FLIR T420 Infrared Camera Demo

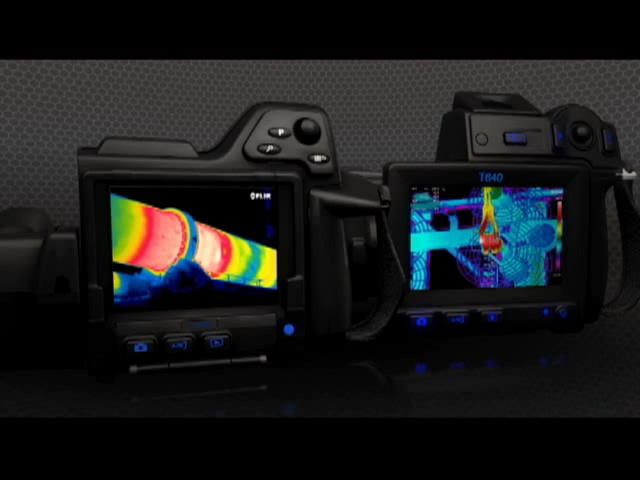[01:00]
Crisp images that help you find the heat signatures of hidden problems and collect more accurate temperature measurements. T-Series also makes life easier with MSX,
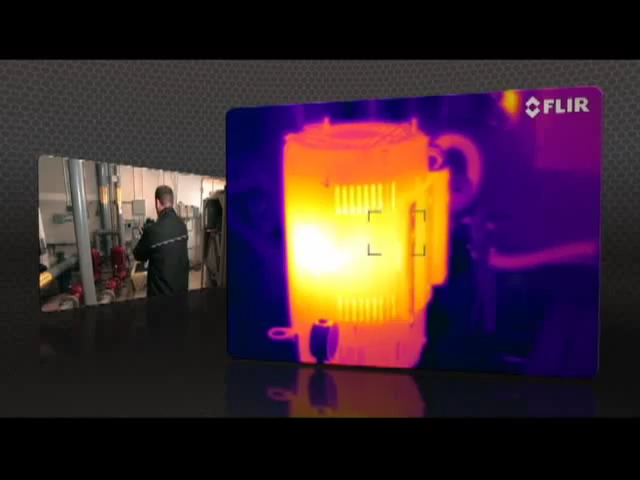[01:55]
T640 and T440 cameras now also let you
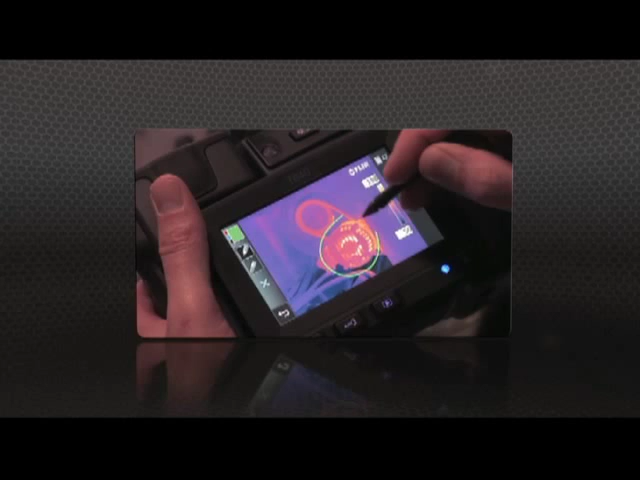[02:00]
sketch right on saved IR and visible light images, handy for pointing out areas of interest.
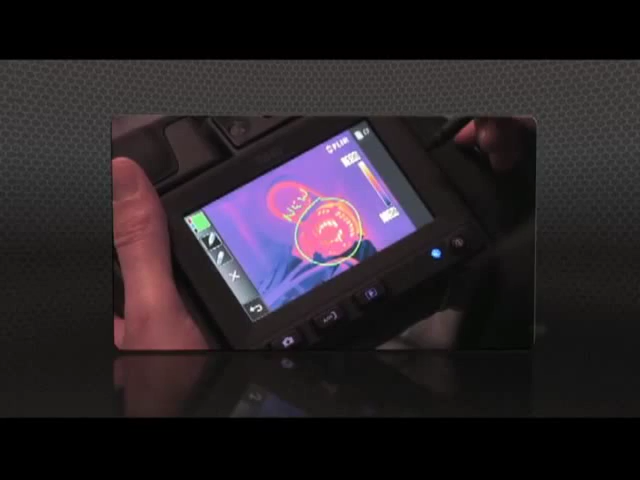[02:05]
Show what you found to those who need to know with FLIR Tools,
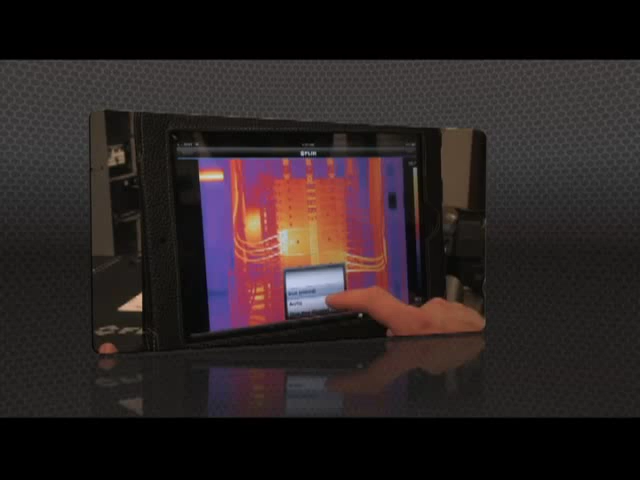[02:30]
add measurement tools, and create a report,
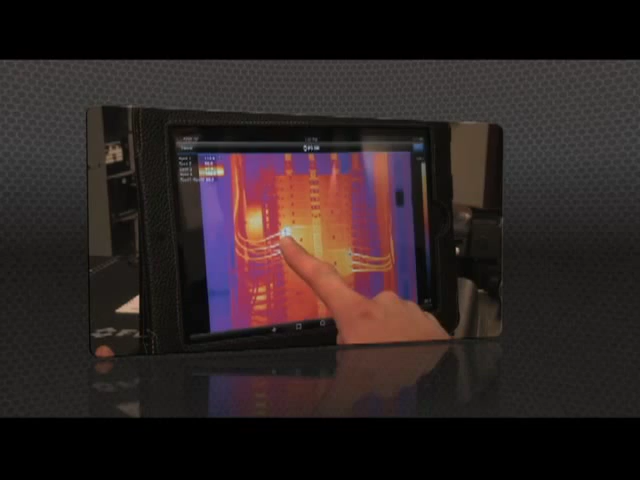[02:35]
then send it off by email or up to the cloud right from the field.